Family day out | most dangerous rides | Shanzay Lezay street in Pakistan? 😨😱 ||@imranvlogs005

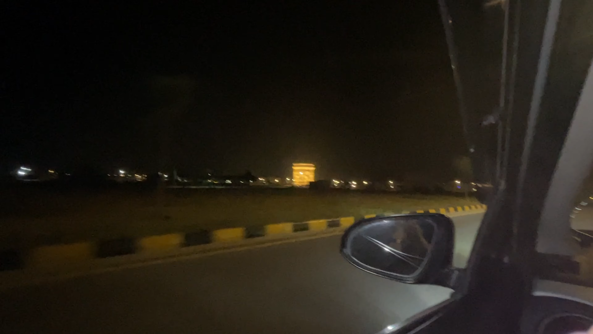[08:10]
अच्छा ये शेंजे लीजिए, हमारा ये है शेंजे लीजिए, ये वाली बिल्डिंग भी अच्छी है।